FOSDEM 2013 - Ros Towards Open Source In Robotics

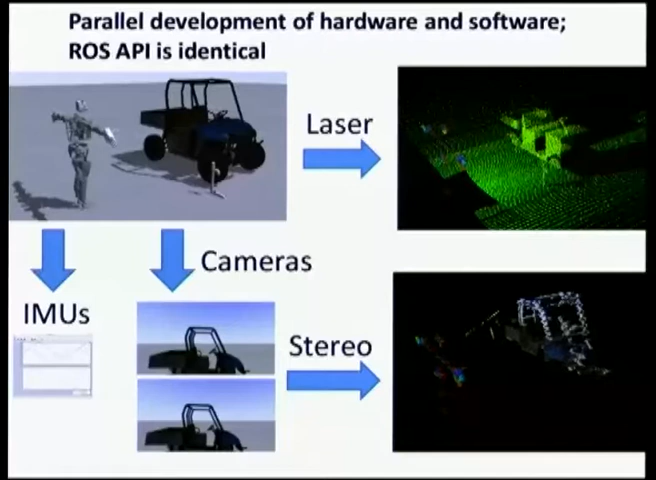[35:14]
And you can, it's a little hard to see at this resolution, but they're slightly offset horizontally and that's actually a geometrically correct projection so that then everything downstream in ROS can run as if it was a regular camera and we're doing stereo reconstruction there to generate that 3D point cloud of the vehicle on the lower right. We can also simulate things like the inertial units, the forced torque sensors and the robot's wrists and feet and so on.
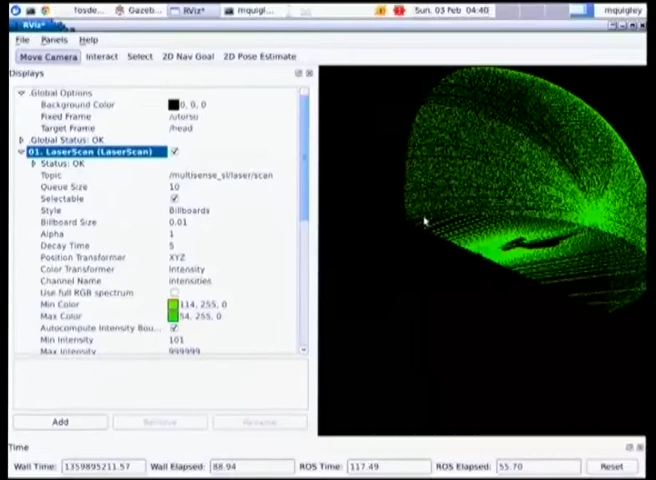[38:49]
And, you know, the top of the hemisphere, that's just the laser's maximum range because I didn't really see anything.
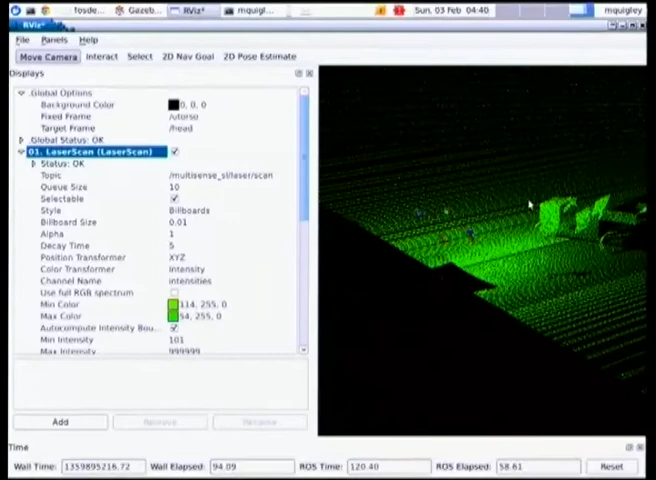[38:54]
But if we look closely at what it's showing here, there's the vehicle. It is a simplified collision model.
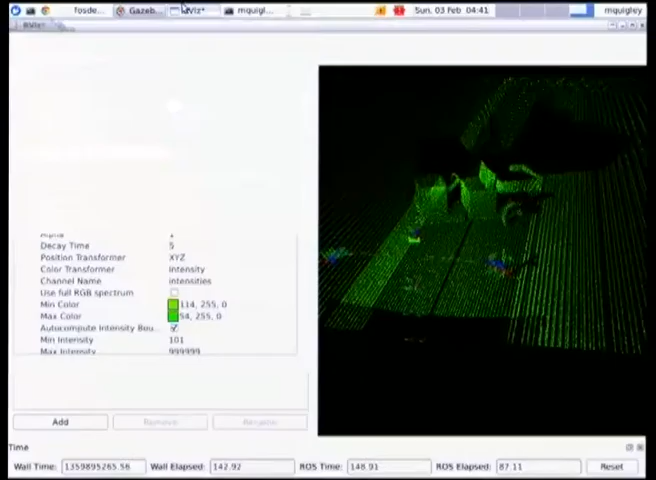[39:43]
So now, some of the other sensors I mentioned that it has a, we can look at the camera feed.
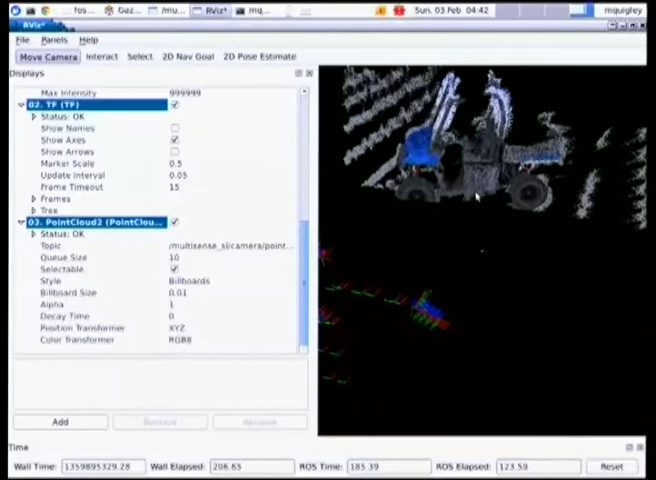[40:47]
It's actually we're generating images and then running stereo vision on those generated images. So I can show what that's doing if we go Rx graph here.
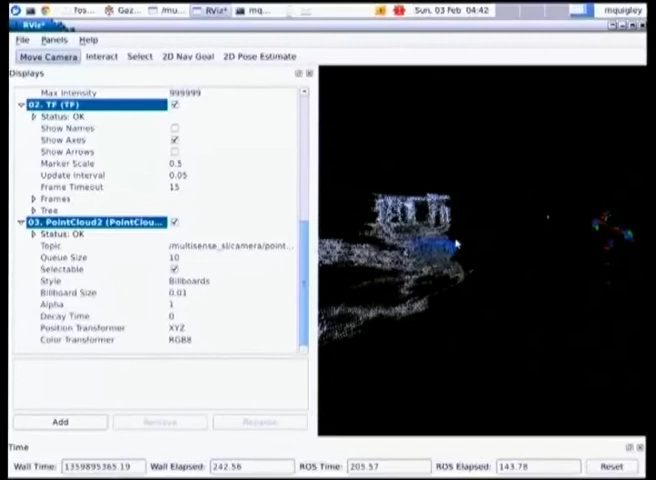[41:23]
And that's kind of what you get in the robot. And this is actually pretty good. And so we can corrupt this data more if it needed to be.